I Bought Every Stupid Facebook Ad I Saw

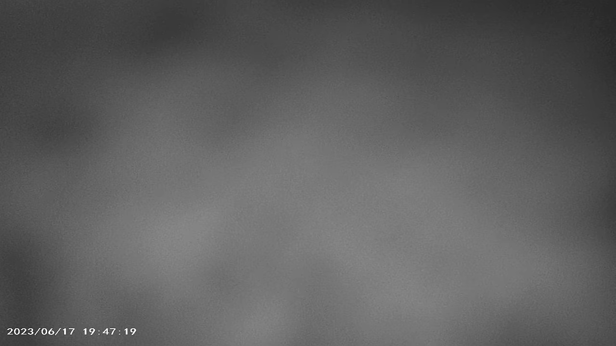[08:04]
You're all white. Oh. You're not brown anymore. Finally! Yeah. I can see pretty much everything.
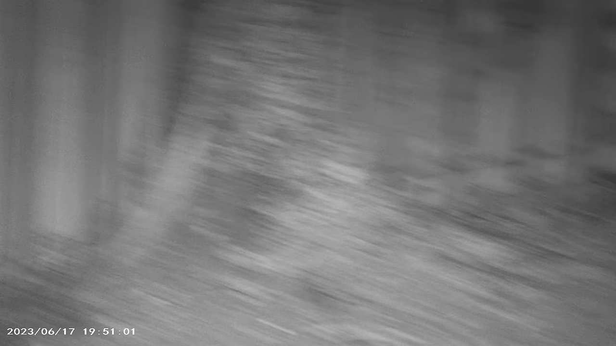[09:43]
Oh my God, this is incredible.
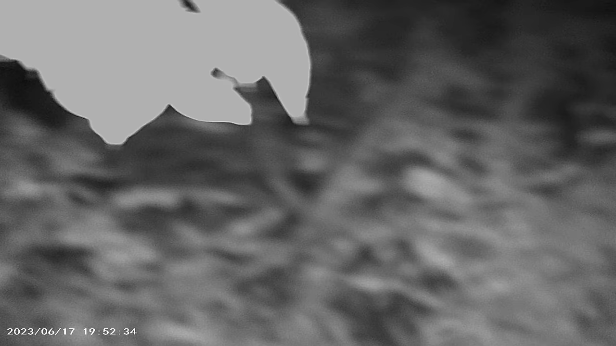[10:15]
I can see everything out of this mask. Tyler, I want you to go frolic through those woods. I'm not going to do that.
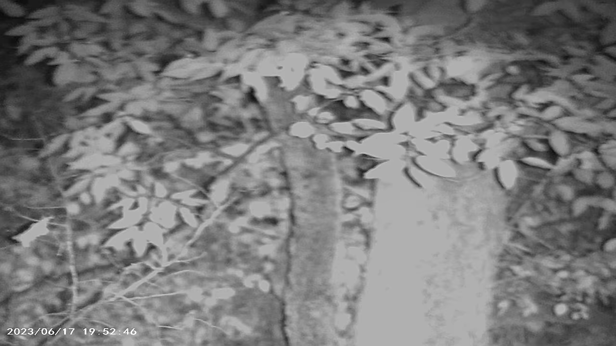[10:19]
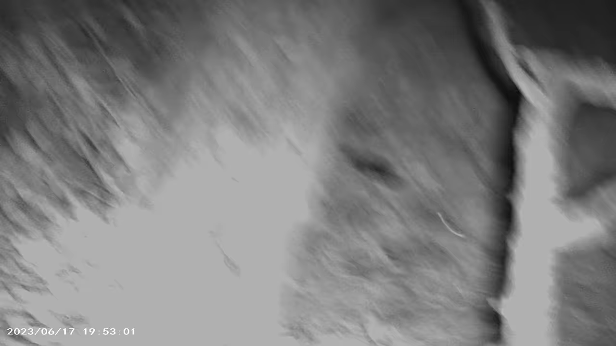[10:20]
I can see bottles down there.
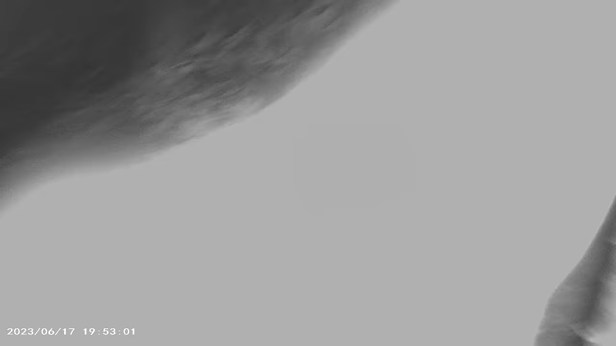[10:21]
I can see that because the light reflects off the bottles. But.
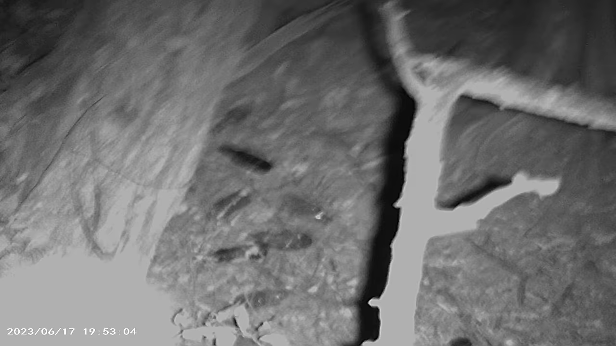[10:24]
Well, I can see the bottle's shape clear as day.
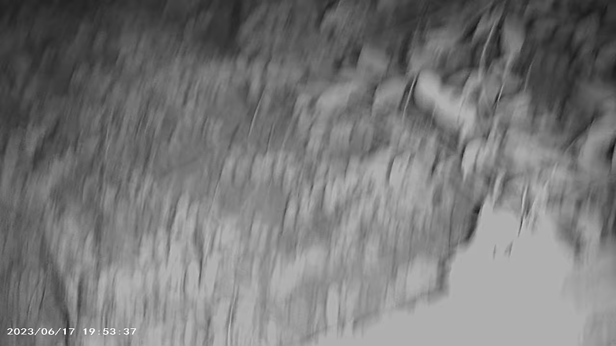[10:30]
If they weren't zoomed, they'd get an 8.
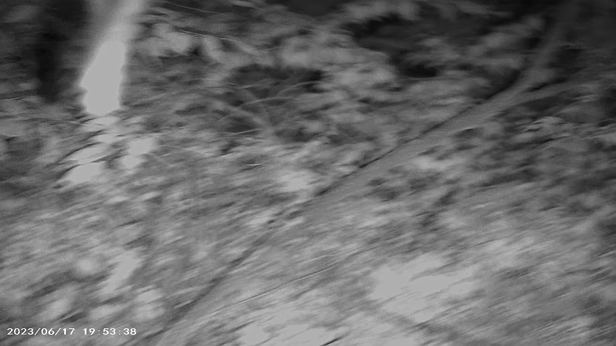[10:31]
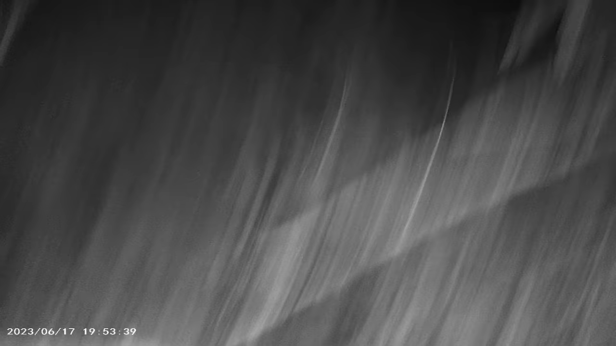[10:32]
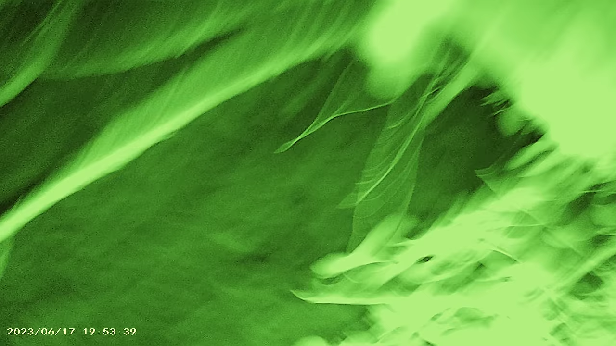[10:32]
If they were green, I'd give them a...